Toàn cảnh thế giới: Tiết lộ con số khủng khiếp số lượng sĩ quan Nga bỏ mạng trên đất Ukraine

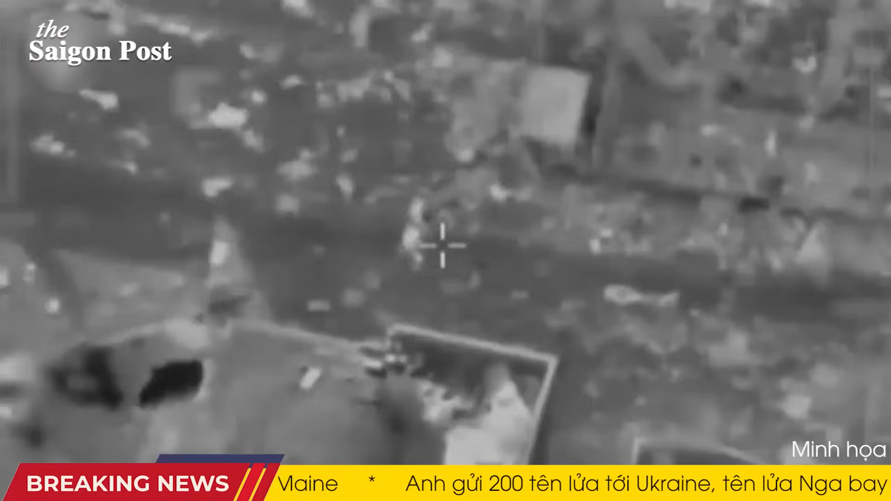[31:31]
Đã xác định được một đặc vụ Hamas cách họ khoảng 100 mét và chỉ đạo một cuộc tấn công bằng máy bay không người lái nhằm vào anh ta, IDF cho biết.
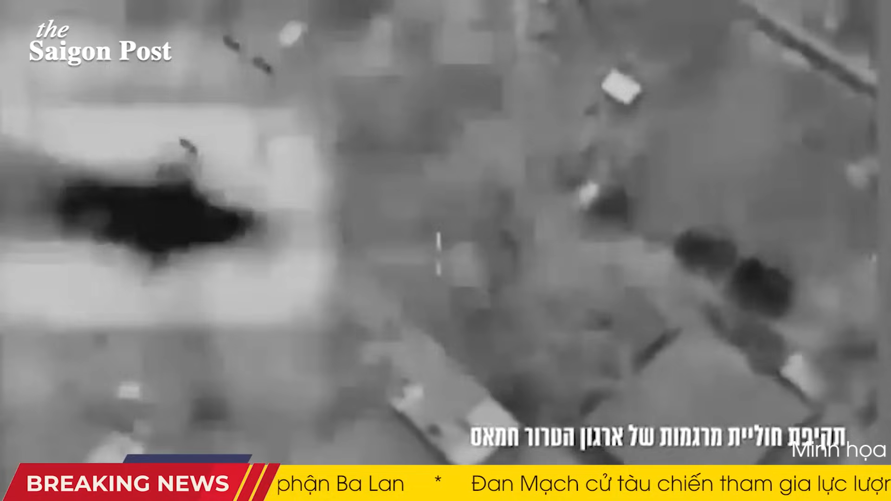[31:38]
Trong một vụ việc khác, các binh sĩ đã xác định được một nhóm tay súng Hamas trong một tòa nhà và chỉ đạo một máy bay chiến đấu thực hiện một cuộc tấn công.
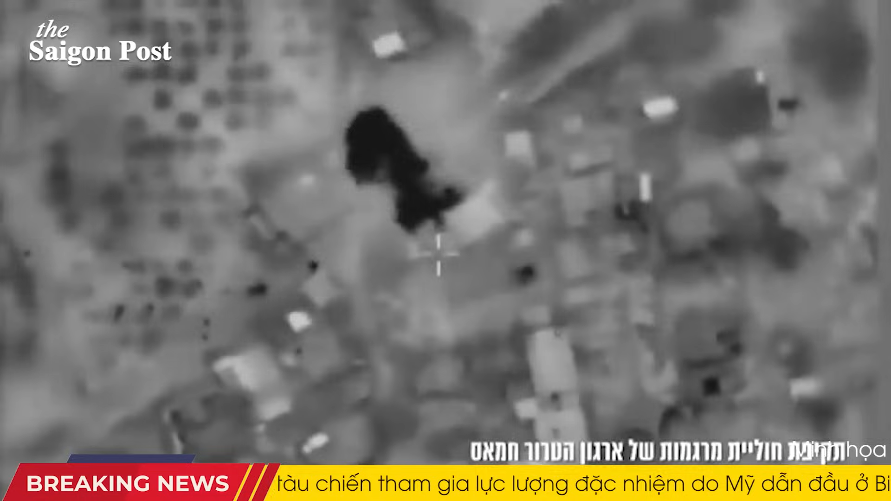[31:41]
Trong khi đó, ở phía bắc Gaza,
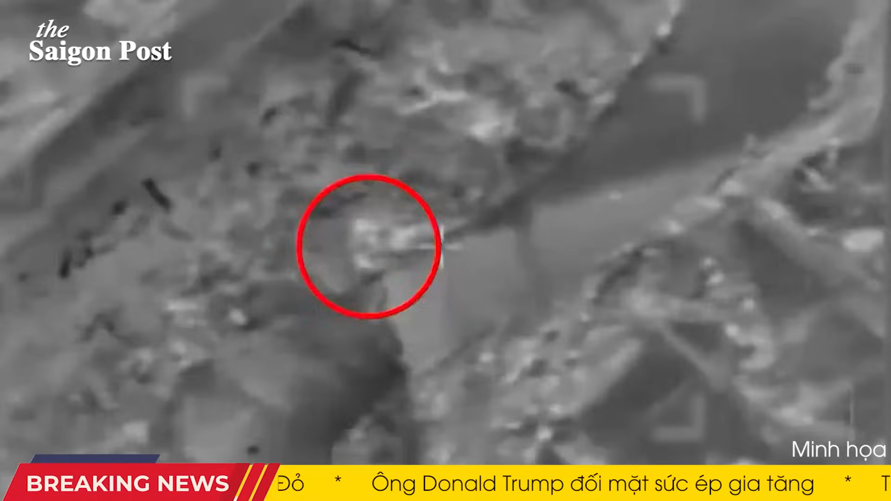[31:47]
lữ đoàn thiết giáp số 460 đã tiêu diệt hàng chục tay súng Hamas trong một số trận chiến, bao gồm các cuộc không kích, bắn tỉa, bắn súng máy và pháo kích xe tăng.
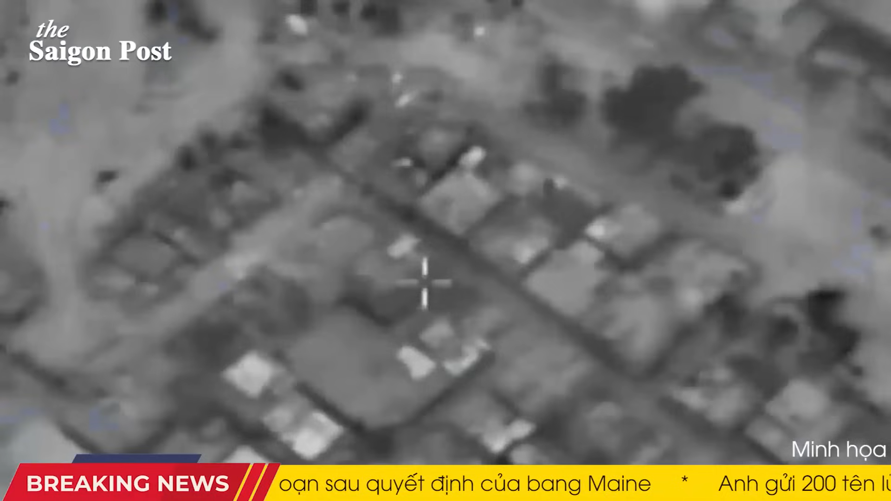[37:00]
Tuy nhiên, điều tra sơ bộ cho thấy có thêm tòa nhà khác bị trúng đòn tập kích, dẫn đến tổn hại bất ngờ cho những người không tham chiến. Phát ngôn viên IDF nói, chúng tôi lấy làm tiếc về tổn hại của những người không liên quan và đang nỗ lực rút ra bài học.